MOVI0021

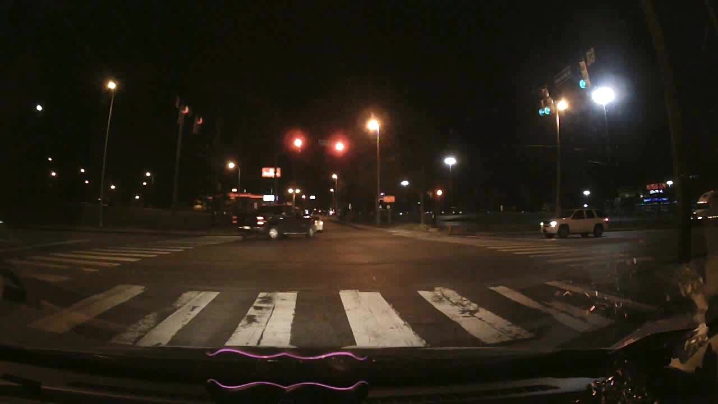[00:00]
in favor of the other people, even though it was totally their fault, so now if I get in an accident, I can prove it was not my fault, and hopefully it won't be. How long does the recording last? They have it on a loop setting, so each segment's five minutes. And then it's released? It just waits until it fills up, it's a 32 gigabyte on this one, and then it's good for about eight hours. That is kind of the way that we, uh, how long does it do the warehouse?